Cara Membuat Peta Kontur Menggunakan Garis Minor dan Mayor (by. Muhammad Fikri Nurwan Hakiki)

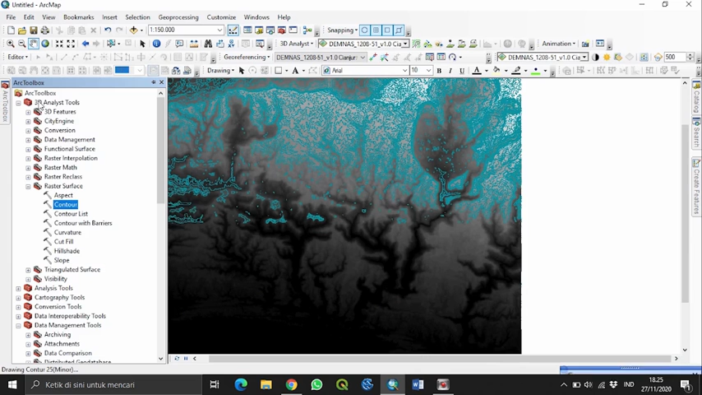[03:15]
kita klik realisis raster service dan kita pilih kontur
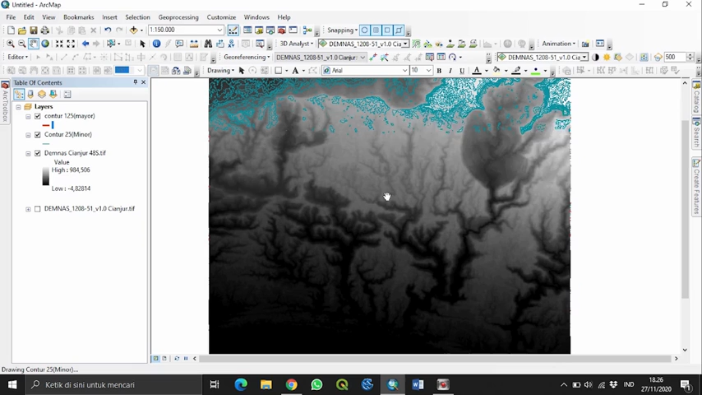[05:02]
nah disini sudah terlihat jelas mana kontur minor dan mana kontur mayor
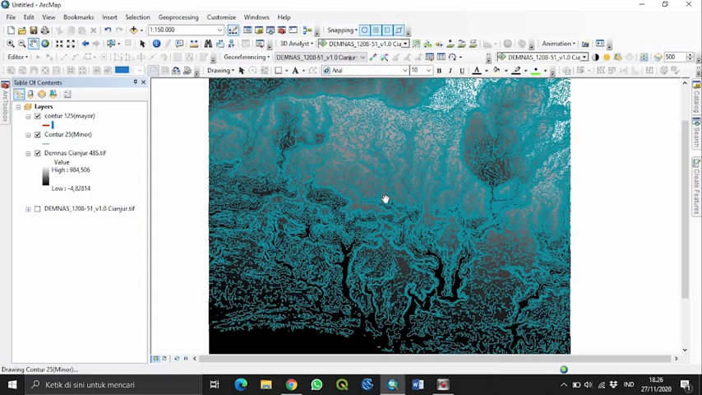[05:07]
kita zoom nah
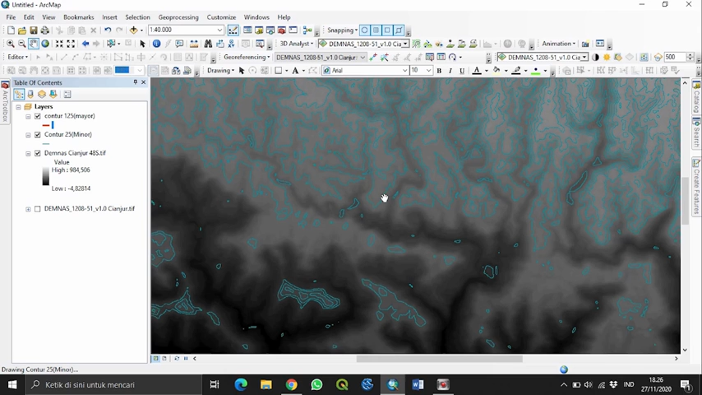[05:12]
disini kita zoom nah disini sudah terlihat jelas kontur minor dan kontur mayor nah selanjutnya
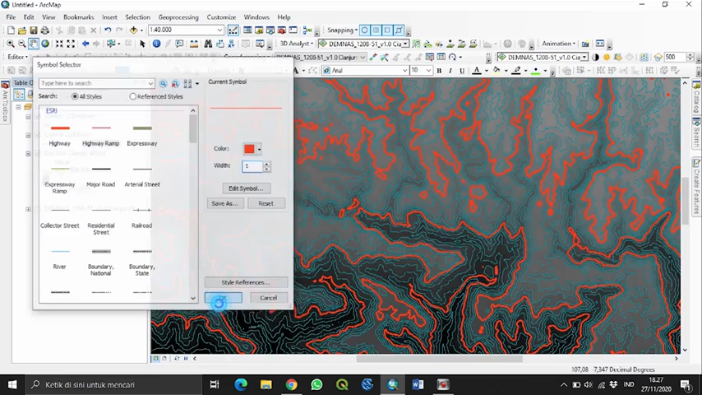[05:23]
selanjutnya jika teman-teman lihat kontur ini ingin terlihat halus dan ingin terlihat smooth maka kita lakukan smoothline dari
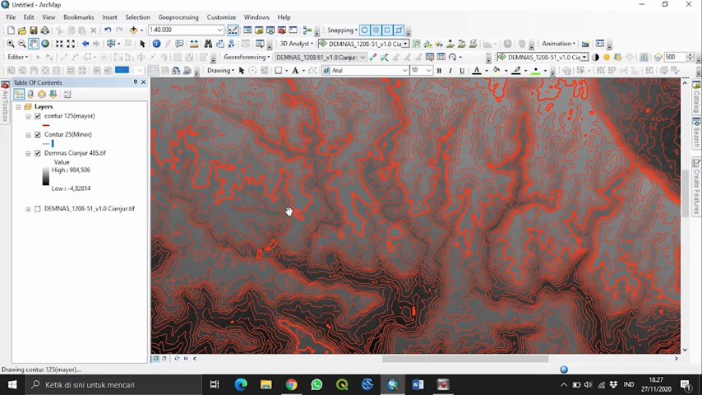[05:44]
garis kontur yang kita buat caranya dengan klik earth toolbox lalu kartografi tools lalu generalization smoothline kita pilih smoothline nah kita masukkan kontur 252 atau kontur 0 kita masukkan 100 dan disini kita ganti
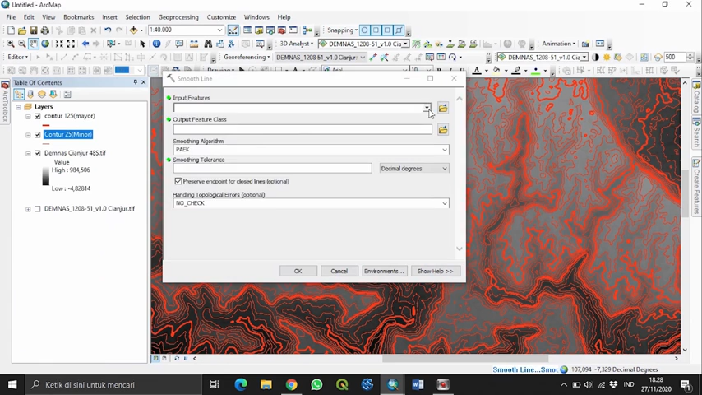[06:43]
lakukan halus sama dengan kontur yang 125 kita tunggu